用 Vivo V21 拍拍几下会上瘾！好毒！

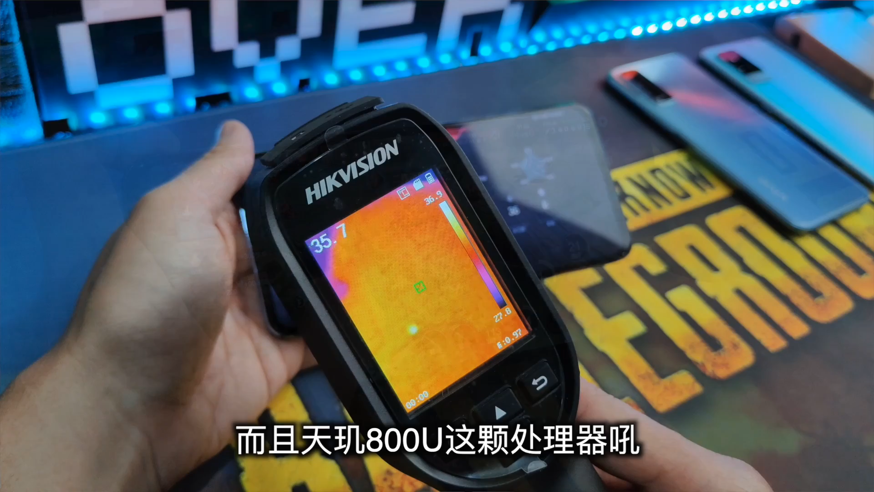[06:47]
呢天机800U这一颗处理器不知道是不是因为它啦它的温度呢特
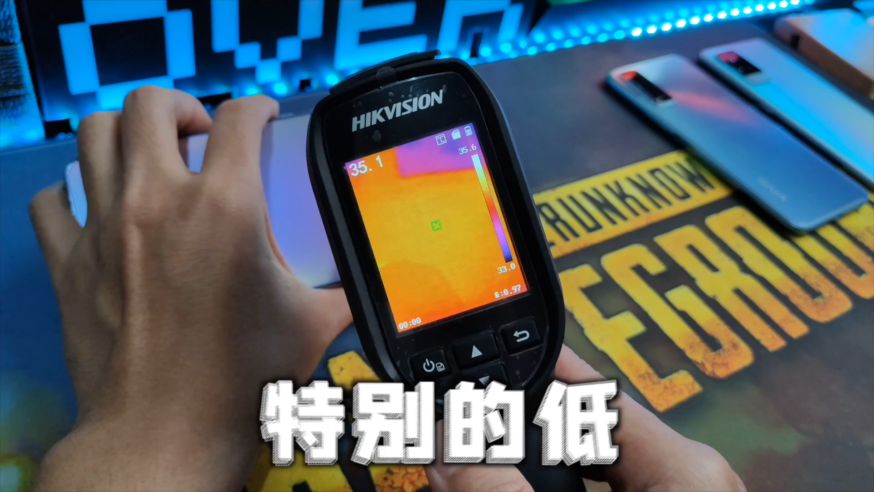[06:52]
别的低哦和平均跟王者荣耀呢晚上差不多将近一小时它的
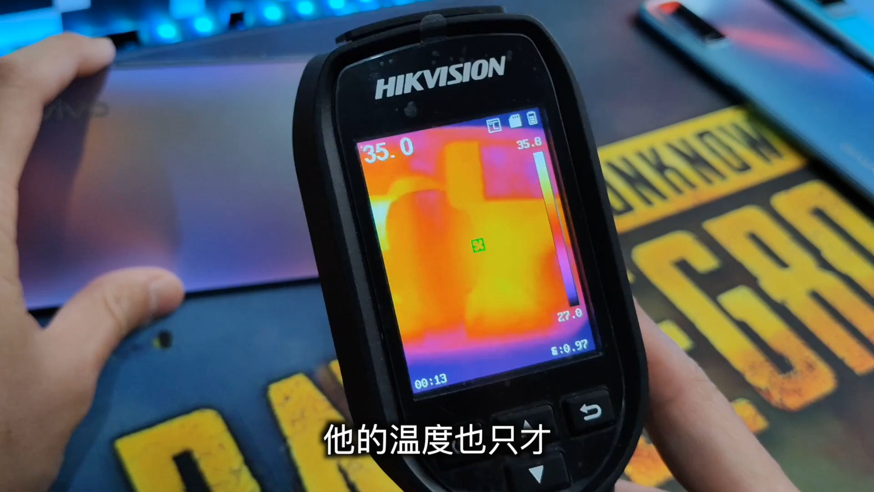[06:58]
温度也只才36度左右然后在续航能力表现的话呢诶我也